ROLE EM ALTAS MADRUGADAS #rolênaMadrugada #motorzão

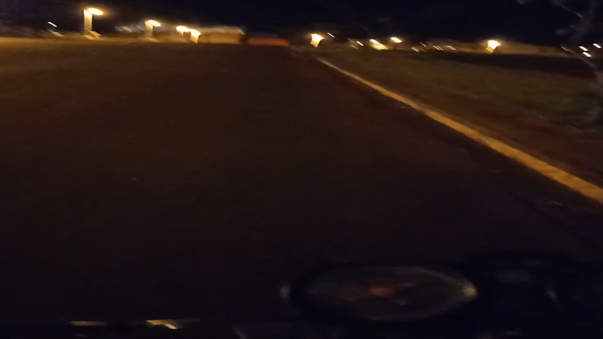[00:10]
um pouquinho a rua deserta aí ó tem ninguém né só eu e deus aqui na rua
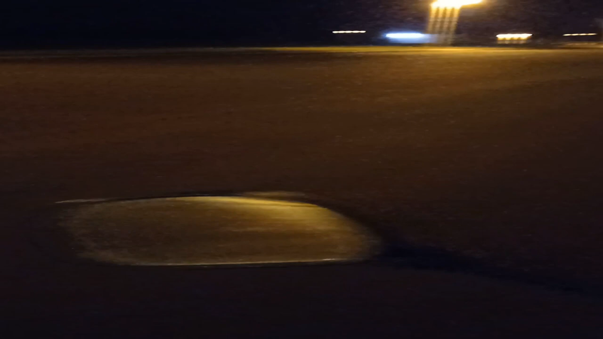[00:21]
1 e pouco da manhã 4 horas parei que vai descansar um pouco tô num bairro aqui que não tem muita casa tem pouca casa